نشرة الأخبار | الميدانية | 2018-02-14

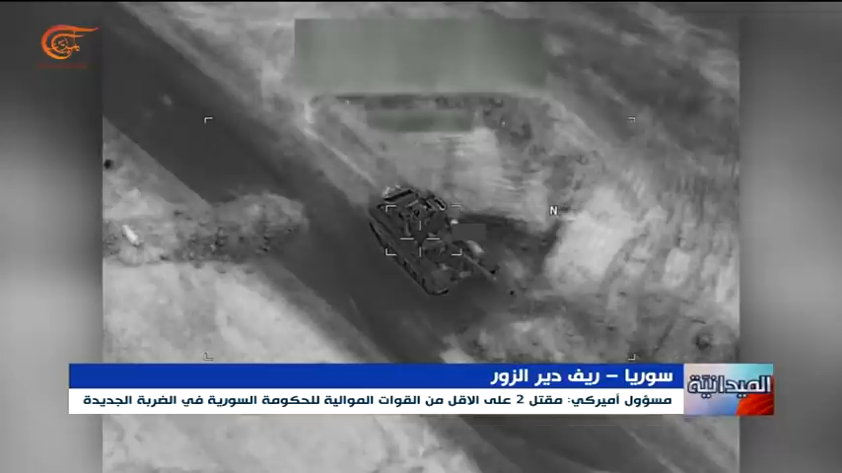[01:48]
القوات الموالية للحكومة السورية قتل في الضربة من جهته رفض قائد سلاح الجو الامريكي في الشرق الاوسط التكاهنة بشأن هوية قائد الدبابة